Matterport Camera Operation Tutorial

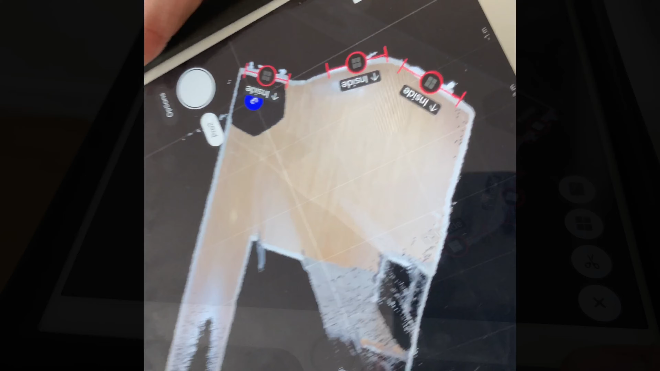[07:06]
Alright so we completed the first scan as we see here. Now the goal of scanning an apartment is to
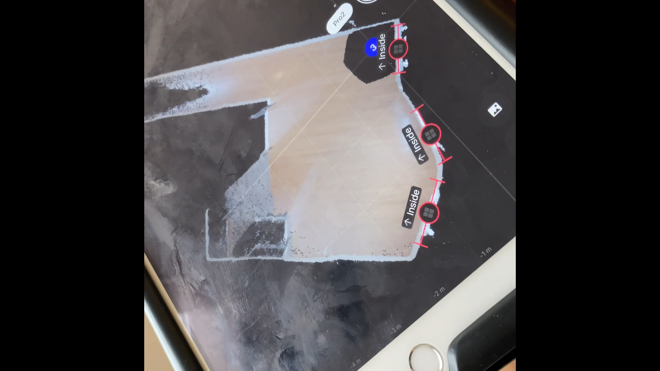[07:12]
capture the entire space by scanning it.
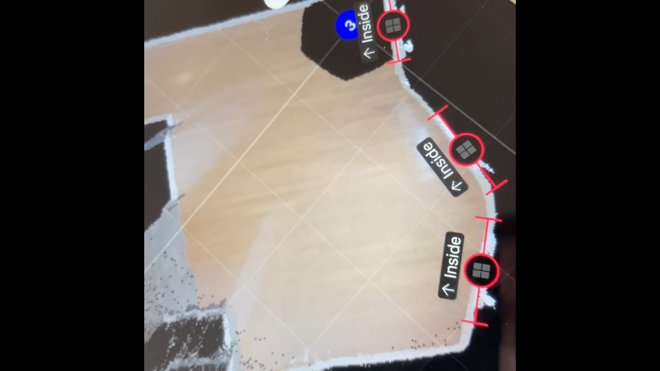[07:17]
So as you can see the area which is really nice and clear is the part which the camera already captured and the part that's here it's a little more blurry and black.
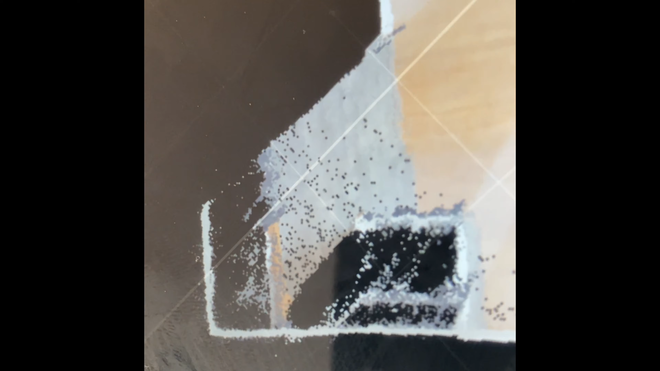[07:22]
That's where the camera is not captured yet.
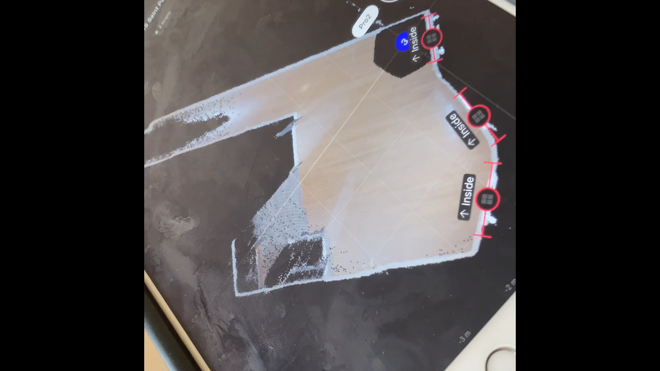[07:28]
So the goal is to sort of build the apartment through scanning. So what we're going to do here now is we're going to have to sort of complete more of the scan.